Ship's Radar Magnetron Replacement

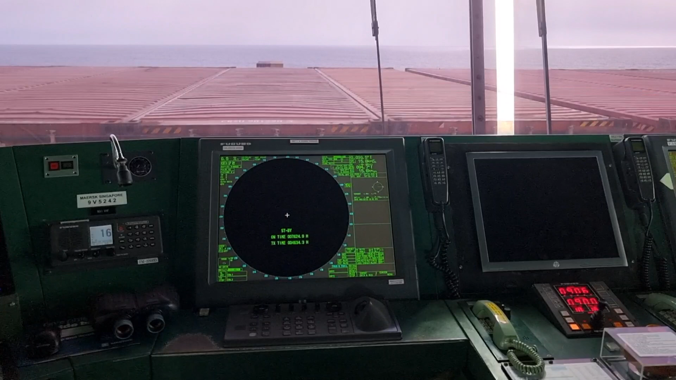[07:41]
so we waited for 30 minutes to put it on standby and
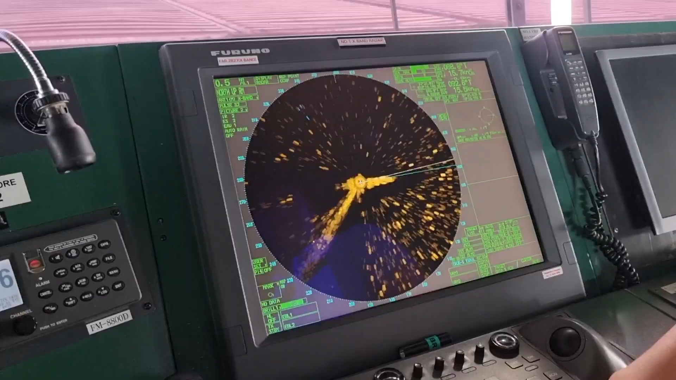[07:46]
then we proceeded to the next step which is to do a standby and transmit mode for five times together with me is the third officer and our ordinary seaman and our ordinary seaman and after doing five
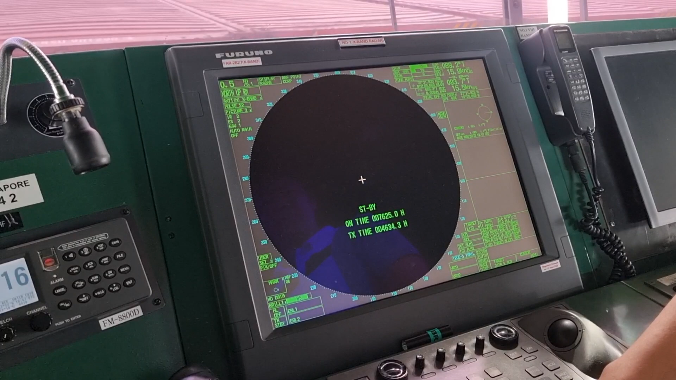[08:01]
times or more than five times of transmit and standby operation
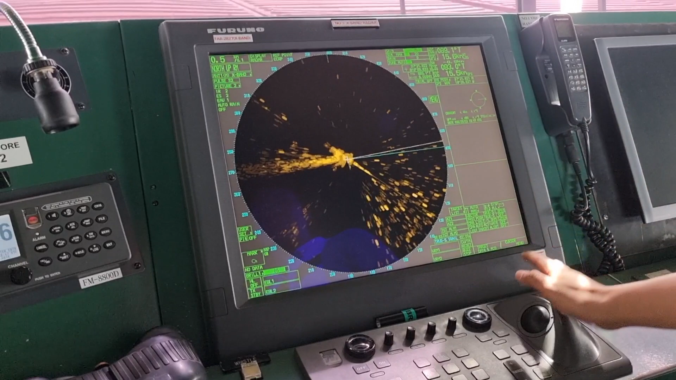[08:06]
we actually let the system to run in a transmit
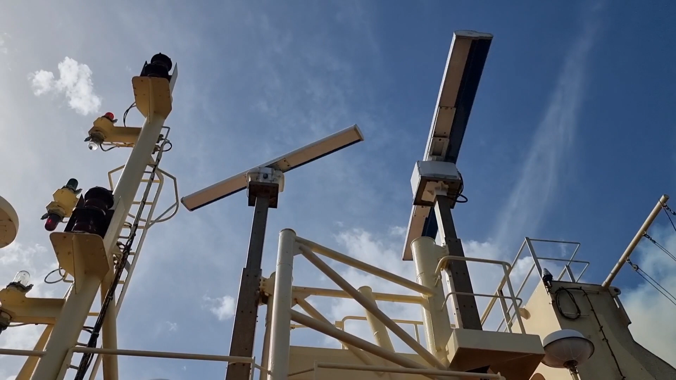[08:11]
mode and this will last again for 30 minutes before proceeding
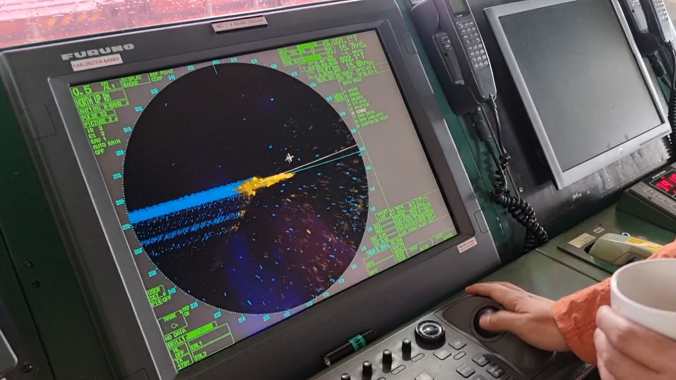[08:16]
to the next step after 30 minutes it is our second officer was already
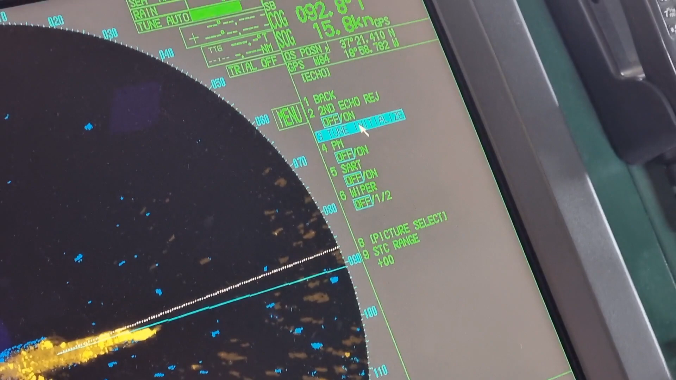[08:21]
on duty when we did this tuning or the tune initialized command onto our system this will only take a couple
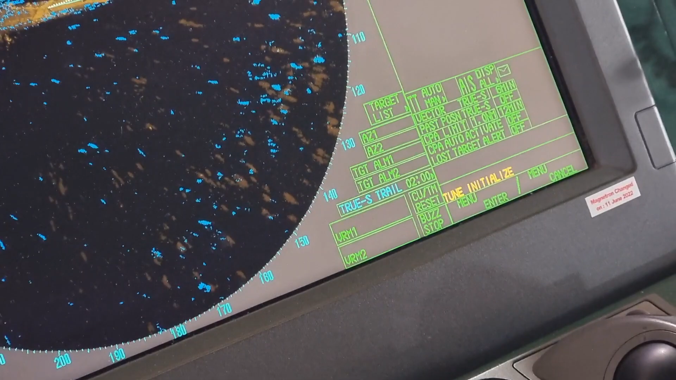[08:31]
of minutes
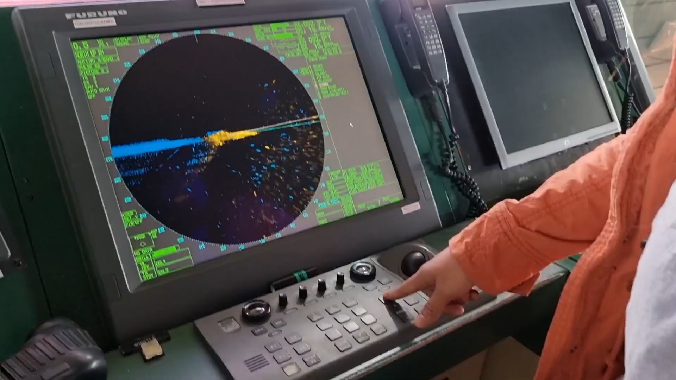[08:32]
like one minute or two and then after that we need to reset the running hour of our expand radar
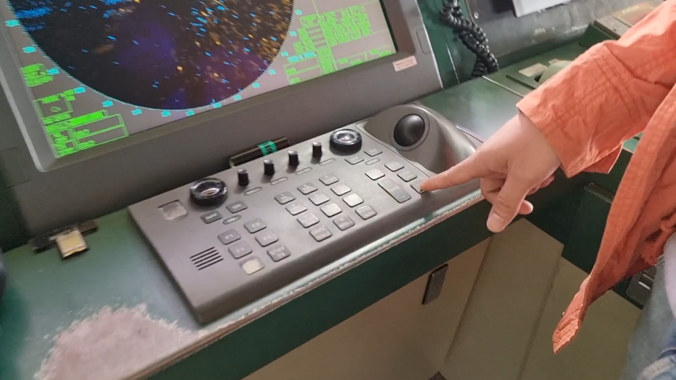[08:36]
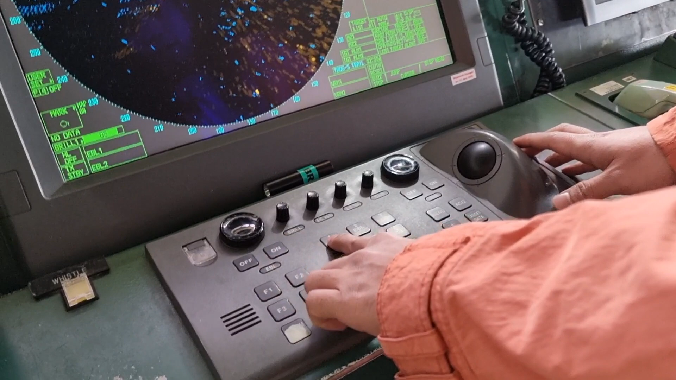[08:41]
resetting the running hours is a must because we have a specific running hours for a
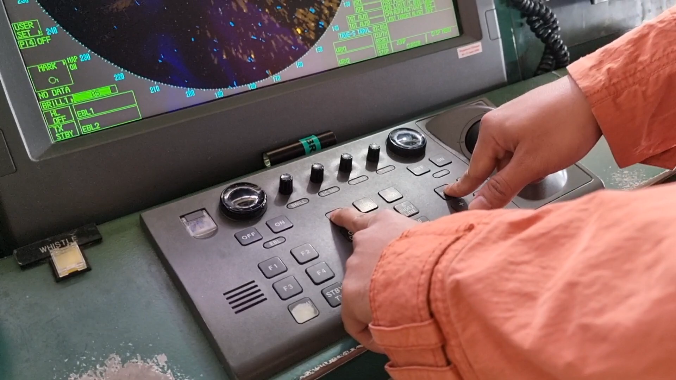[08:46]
certain magnetron before we will replace them so just
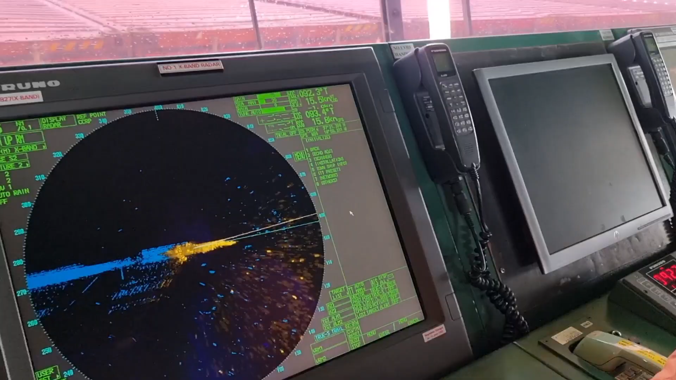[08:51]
follow
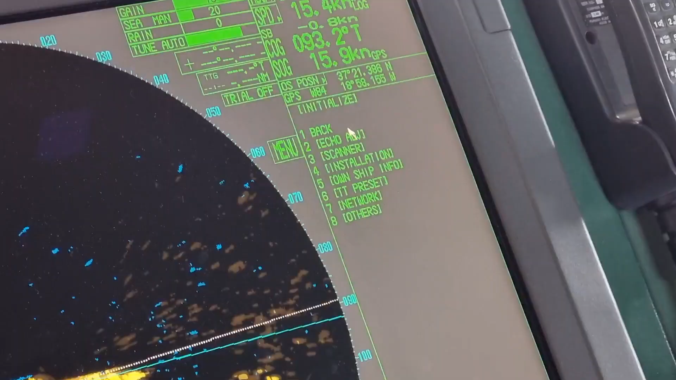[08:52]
the instruction written in the manual in case you missed out the resetting of this magnetron running hours